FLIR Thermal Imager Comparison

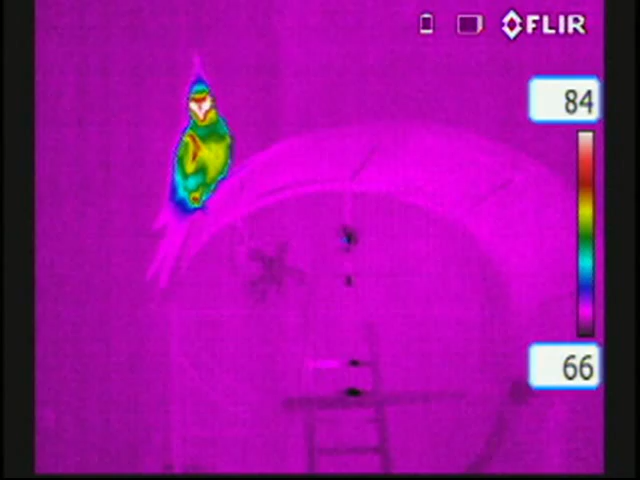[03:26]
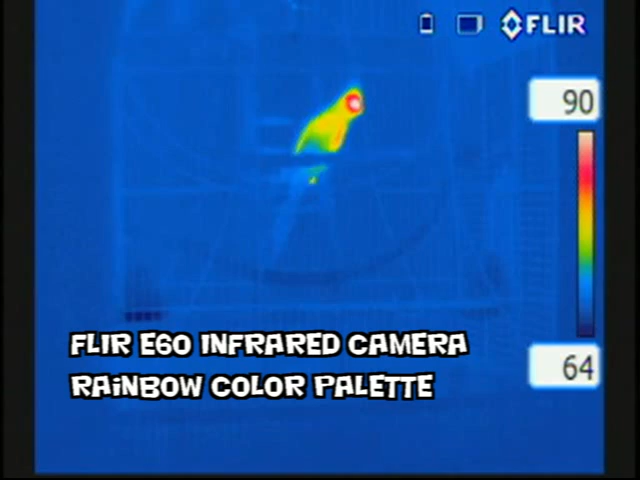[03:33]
If you notice here as we switch into the e60, again we have 76,000 pixels of temperature measurement. So it gives us a little bit better capability to
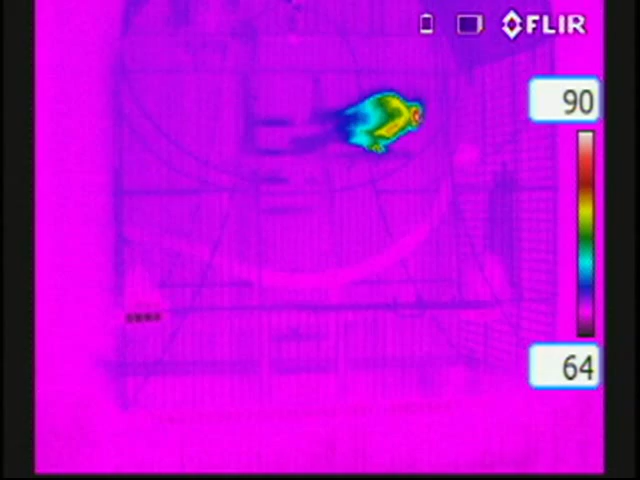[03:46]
see more detail which is very beneficial.
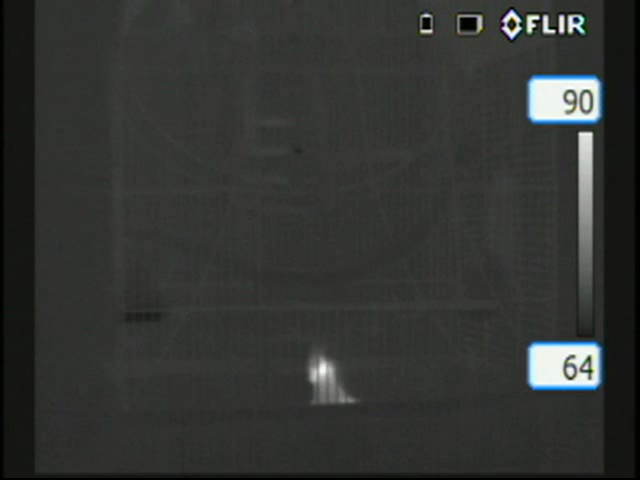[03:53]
Also with our touch screen we can change our color palettes,
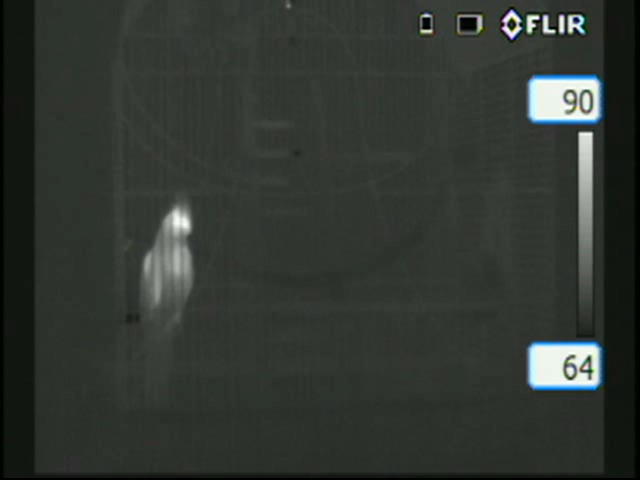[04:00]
we can add temperature measurements,
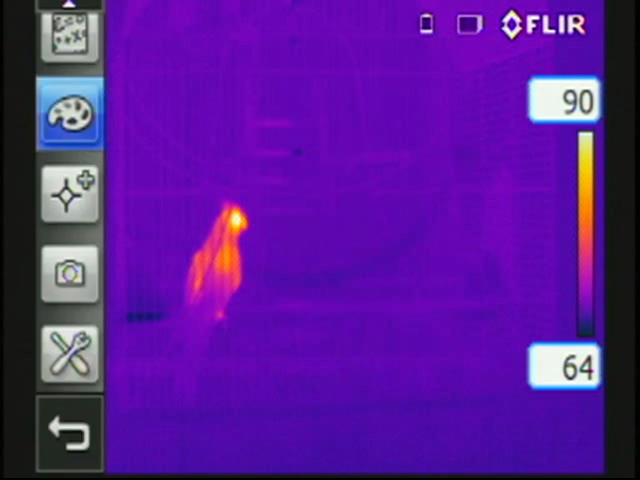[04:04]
we can touch on the screen to lock our temperature span, move it up and down or spread it apart.
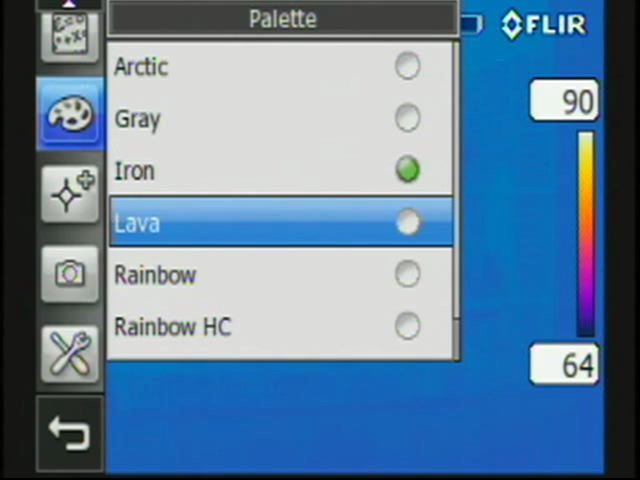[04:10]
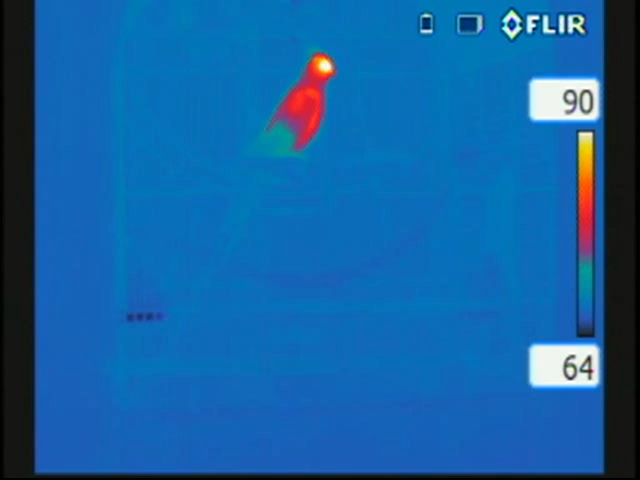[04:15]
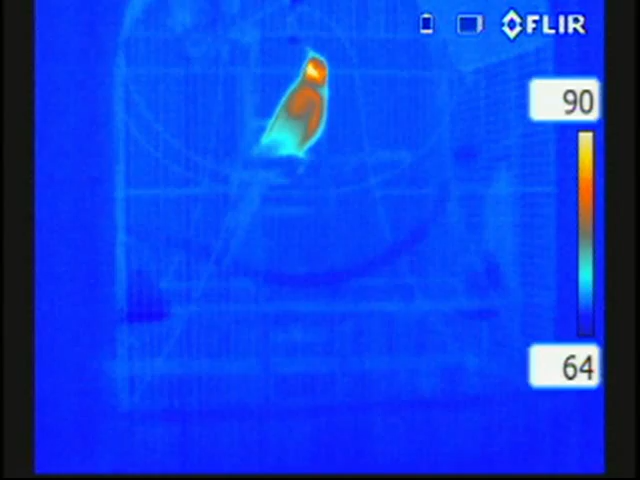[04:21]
The e-series cameras also have digital zoom capabilities like the Photon.
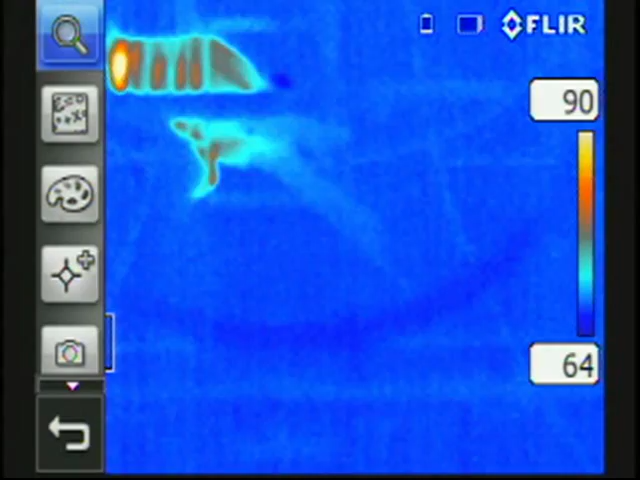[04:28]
2x zoom, 2x zoom shown here. The e60 also has a 4x zoom.
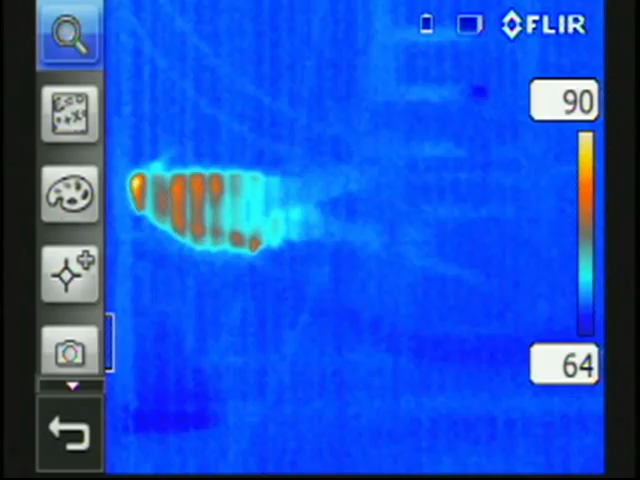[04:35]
It does not have digital panning though, you have to actually move the camera to pan through the image.
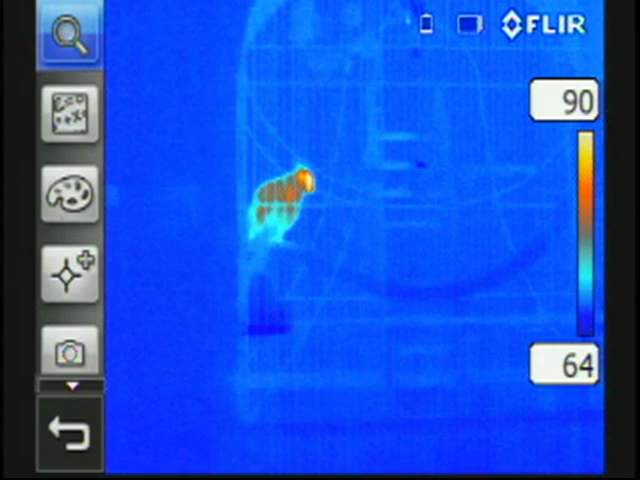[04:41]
Hopefully this gives you a better understanding of the Photon and e-series cameras.